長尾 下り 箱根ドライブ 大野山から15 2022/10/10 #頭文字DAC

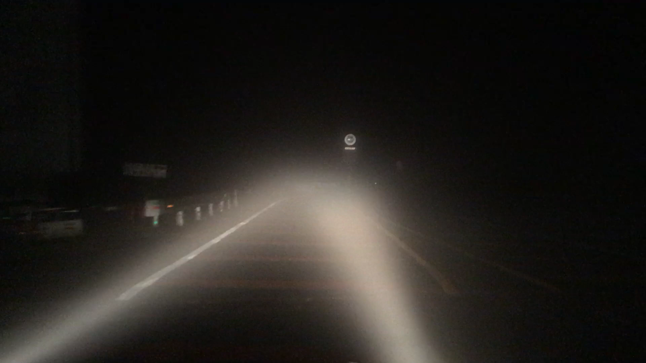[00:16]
OKOKここ出ればびっくりもうちょっと
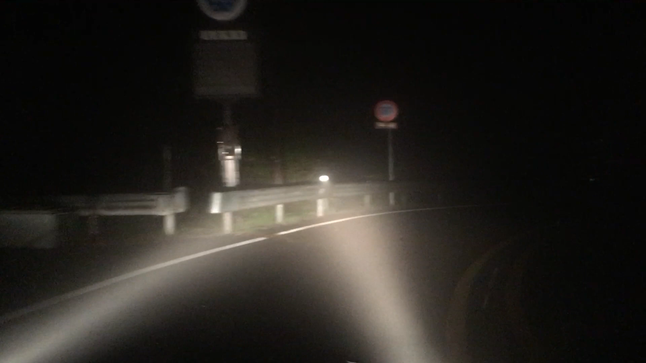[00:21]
ここ履きそうなのここ履きそうなのあ、鹿だ今右側に居たあ、マジで?全然わからなかった急にパンって取り出してきてたこれは鹿ちゃん結構取り出すけどこれ普通にしたらなーゆっくり行きましょ鹿もいるしめっちゃこっち見ての鹿うわー、
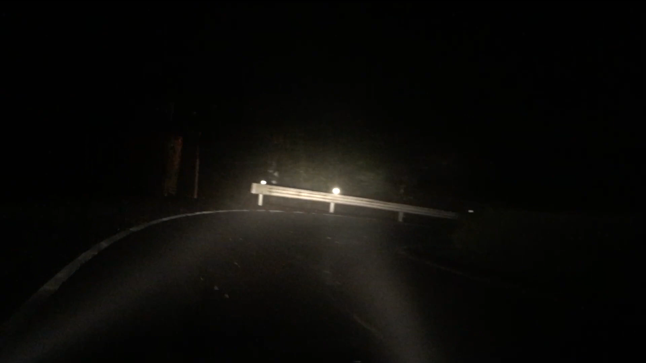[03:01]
5.6キロ結構あるあ、でも長尾峠嫌いじゃないかなうんしかもこれカーブが均等な感じだよね
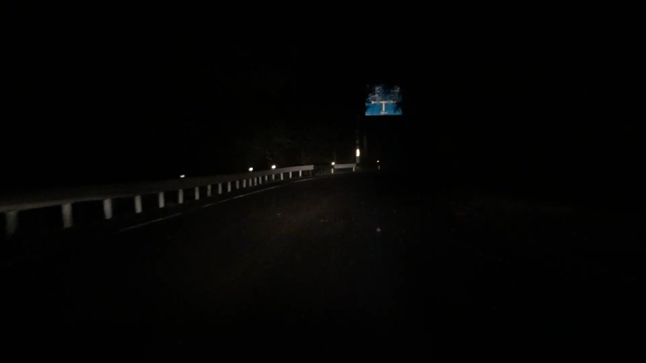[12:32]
ただなんか、折り返すとき、往復するときにいそう。ちょっといやらしい。右のカードがある。ここ。およそ300メートル先、深沢東、右方向、小田村、箱根、公園です。ここを右にして。やっとここの、あれまで来た。これ開いてるね、左。